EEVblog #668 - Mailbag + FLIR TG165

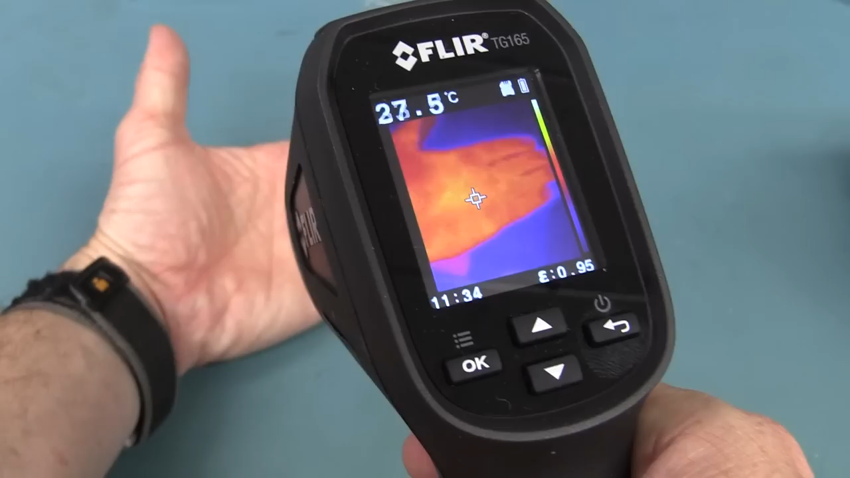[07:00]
It does have an auto shutter on the thing, I believe. So there you go.
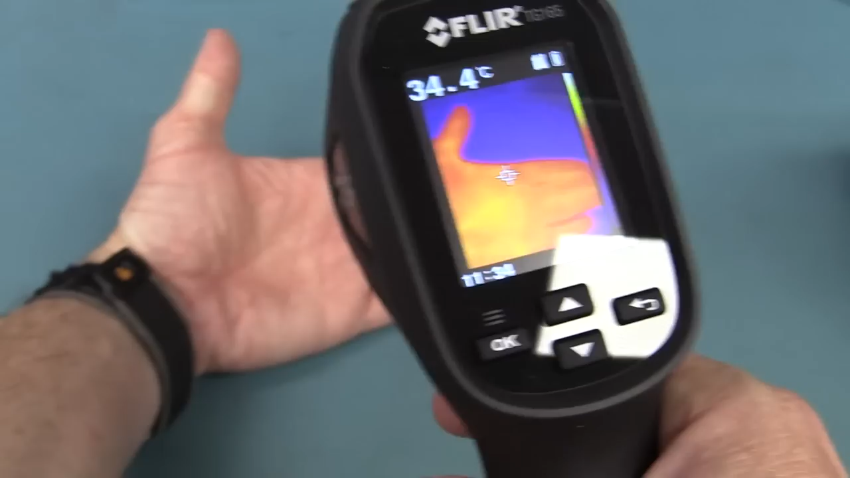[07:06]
On screen: spot 34.4°C
We can see the image from the lepton sensor, of course, and that but that measurement spot in the center where it's taking that reading, as I said, not taking it from the lepton sensor.
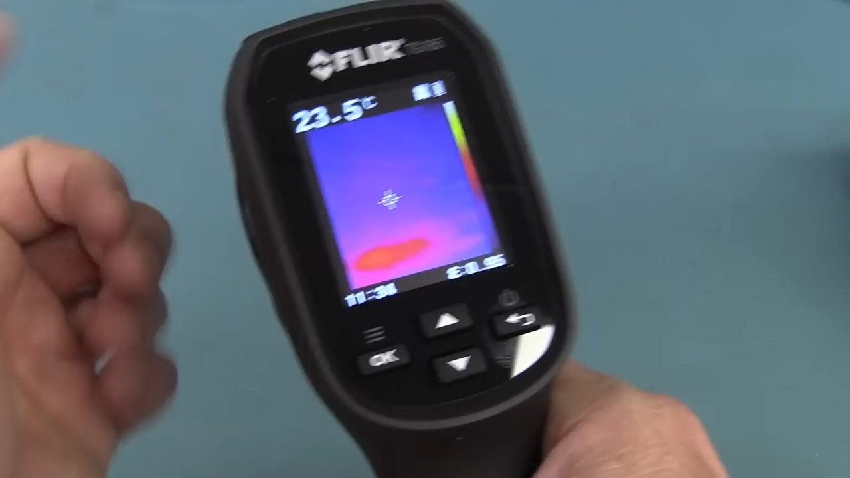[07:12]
On screen: spot 23.5°C
It's taking it from the from this window here and your traditional
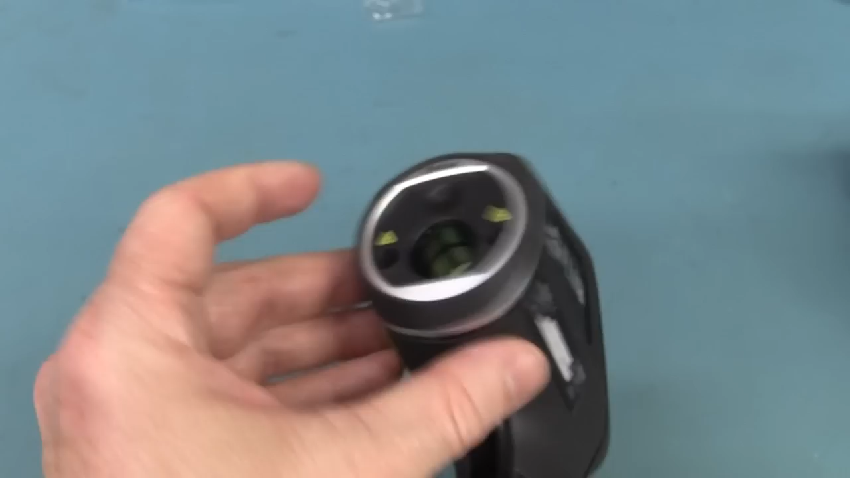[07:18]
pyroelectric infrared sensor.
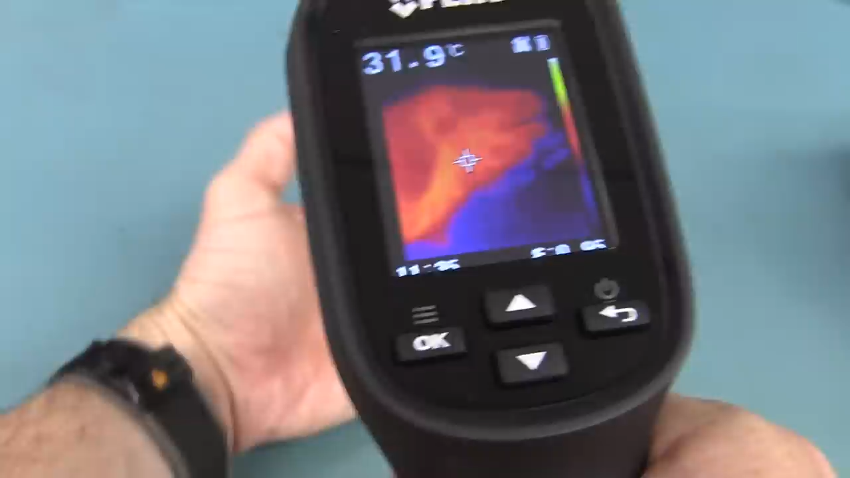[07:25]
On screen: spot 31.9°C
So yeah, totally different. It's a combination of the two,
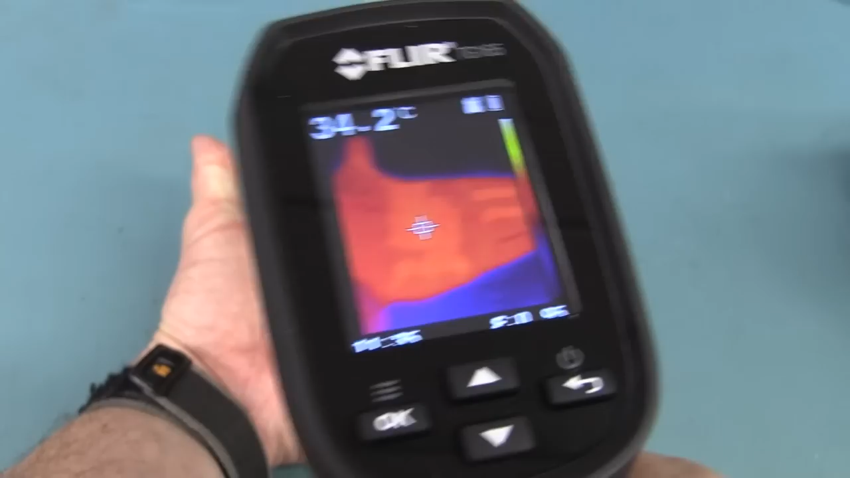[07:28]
On screen: spot 34.2°C
so it's really just using the lepton sensor and that image just as a visual guide. And then if I press the button like this, bingo, we can see the dual spots, and I'll show you those better in a minute. Now, one thing I found instantly annoying about it is that you press the button down and your lasers come on, as you'd expect,
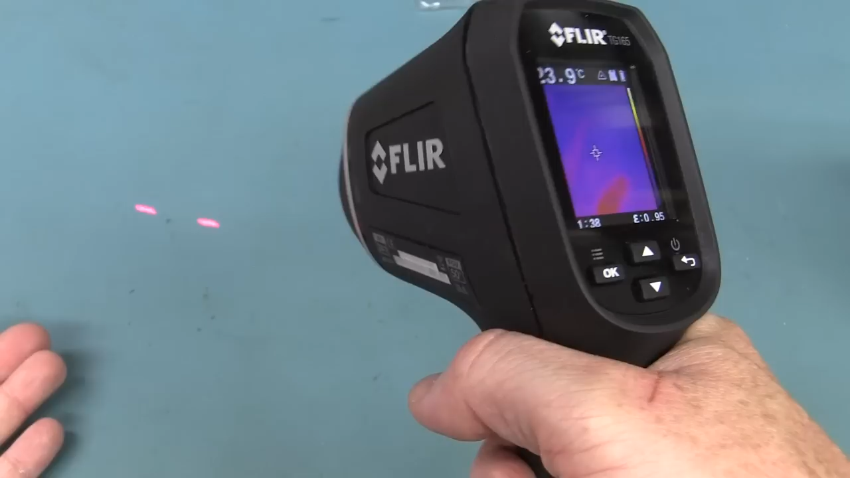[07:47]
right, to get your window of where it's actually measuring.
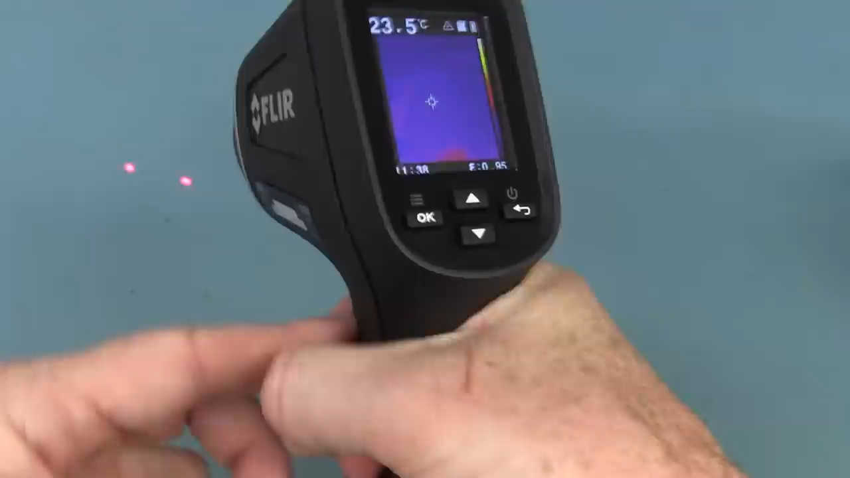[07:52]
On screen: spot 23.5°C
But if you release the trigger, here we go, if you release it, it pops up with an image of that,
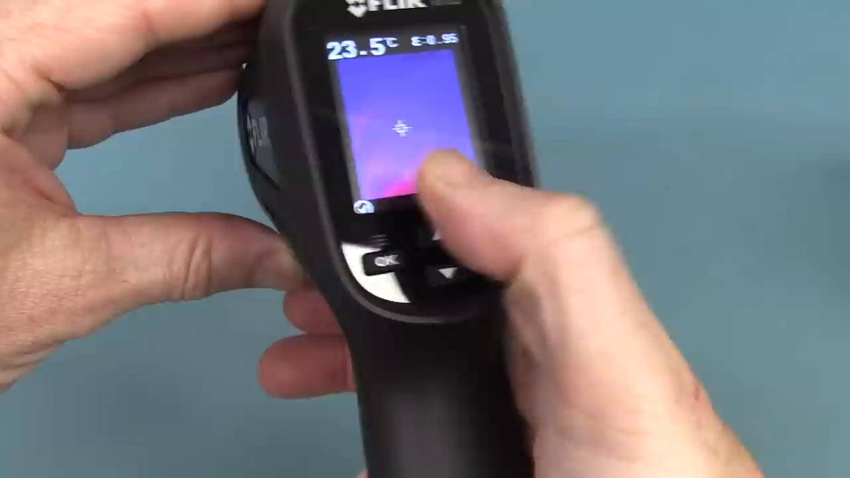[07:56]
On screen: spot 23.5°C
and you can actually, you've got a couple of seconds to save that.
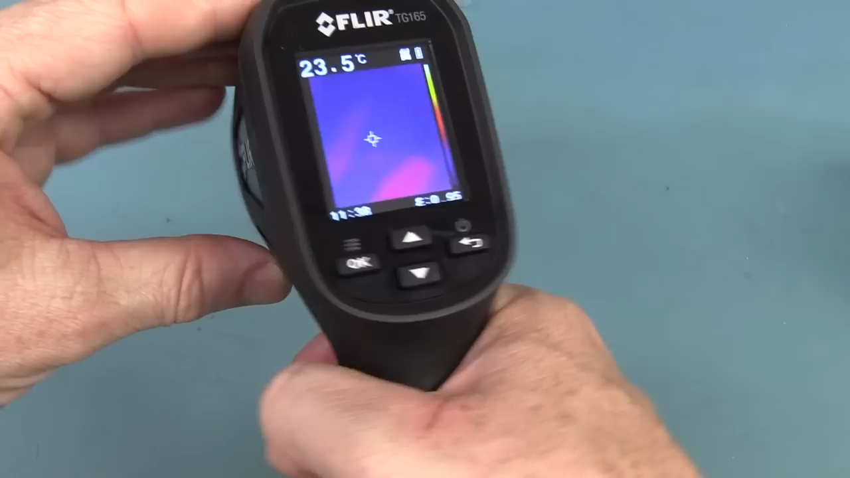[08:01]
On screen: spot 23.5°C
And it's just, I find that just a little, maybe a bit annoying. It would have been nice, but I don't know, with a single trigger interface, maybe, you know, dedicate one of the buttons on here to actually, you know, save image or something like that,
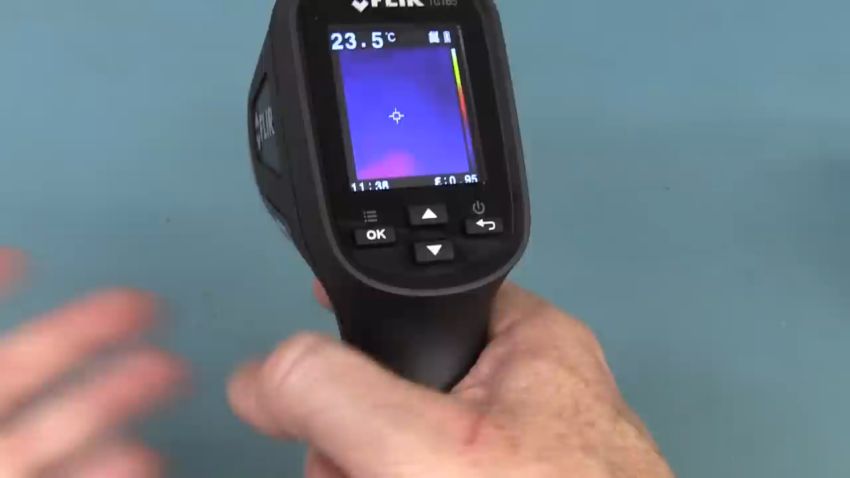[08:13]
On screen: spot 23.5°C
rather than just have to trigger that, release it, and then bang, we can save that,
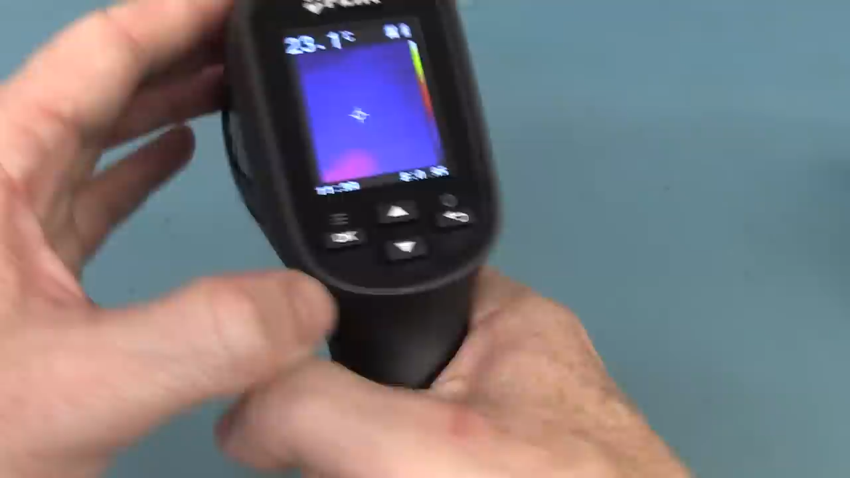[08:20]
and then we can go back in here and go in here and we can go, there's our image.
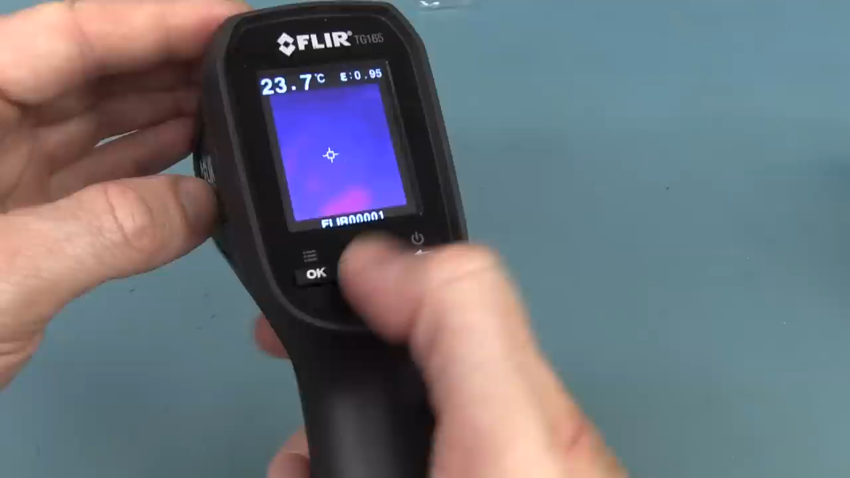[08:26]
On screen: spot 23.7°C
We've only got one, that's it. But yeah, I don't know, it's a little bit annoying.
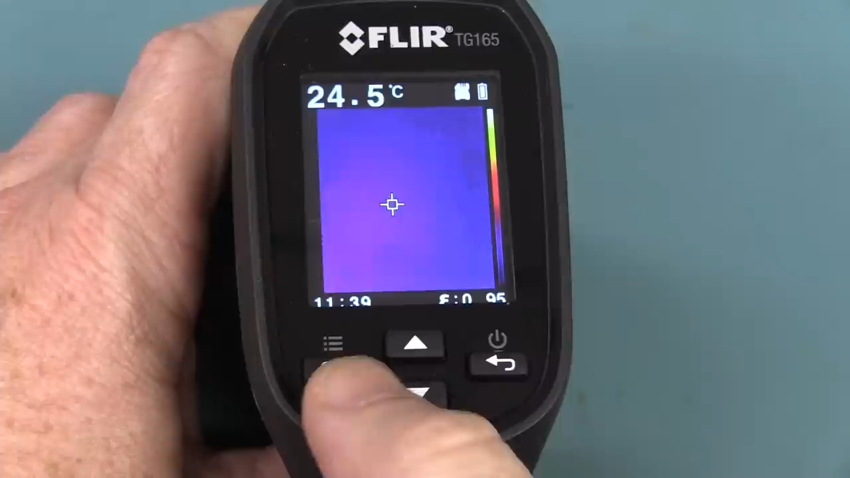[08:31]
On screen: spot 24.5°C
Anyway, in terms of our menu interface, it is incredibly simplistic. We can change the color thing there.
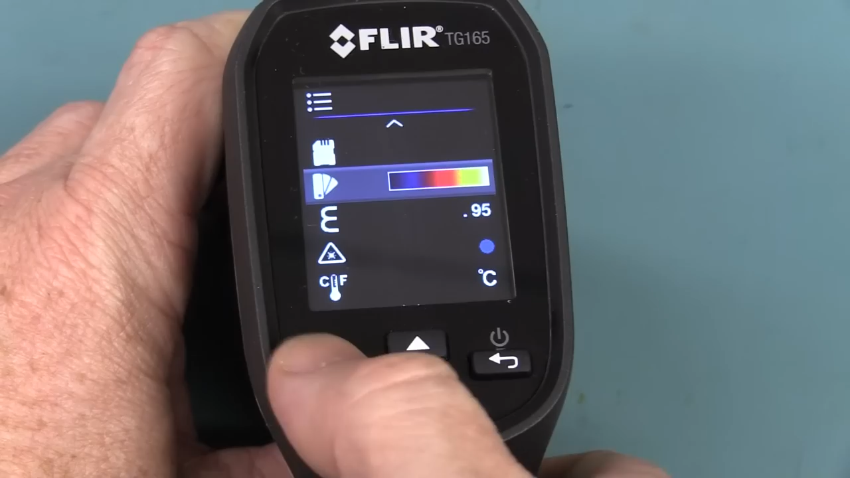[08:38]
We have two choices for that, so we can go out of there.
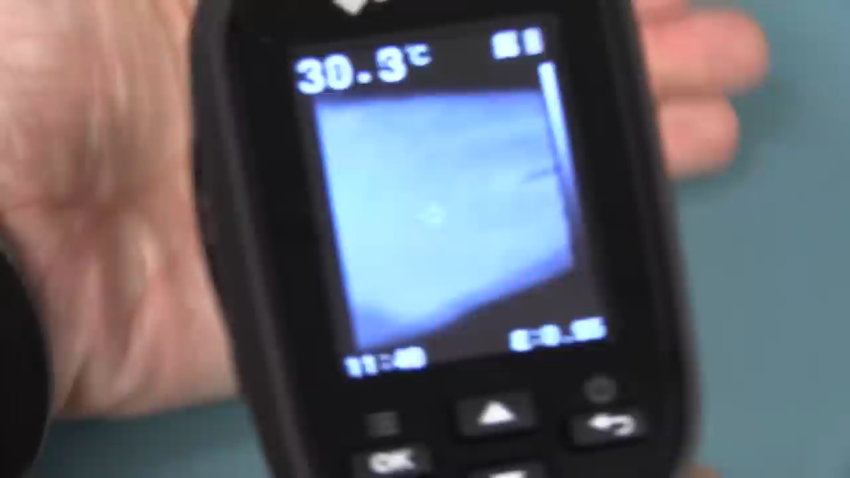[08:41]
On screen: spot 30.3°C
There we go. We've got the blue one or the colored one by default, and so nothing fancy there at all.